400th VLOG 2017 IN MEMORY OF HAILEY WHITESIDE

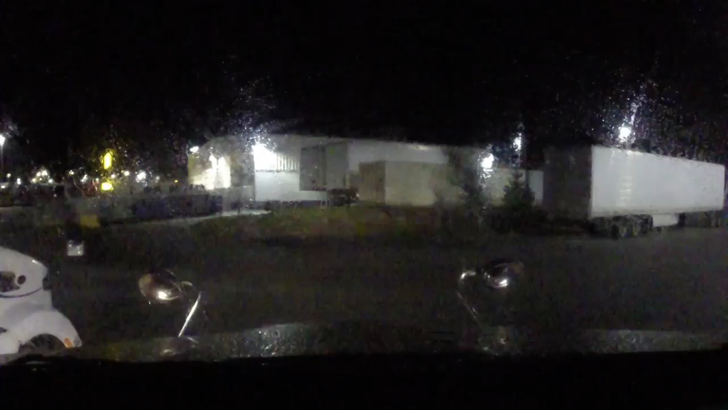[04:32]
If you look to your right, there's a truck over there. If you look to my left, I got a truck sticking out to one before I can't get my trailer out. We're gonna try to go left here, which I don't think is gonna work.